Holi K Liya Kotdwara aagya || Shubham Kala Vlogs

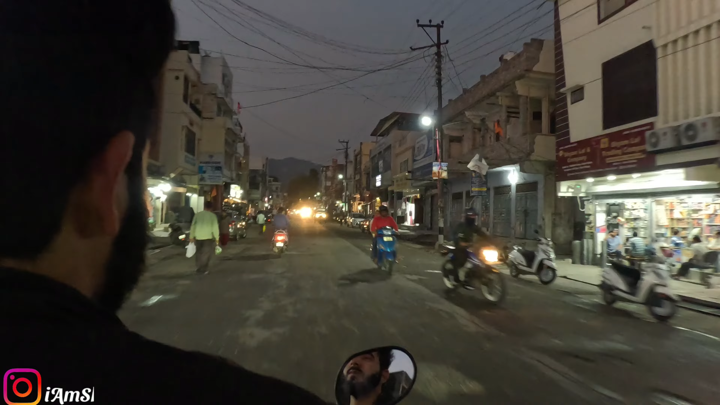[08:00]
भाई ये पूरा झंडा चौक का मार्केट है, यहाँ से हम सुधवली की तरफ जा रहे हैं।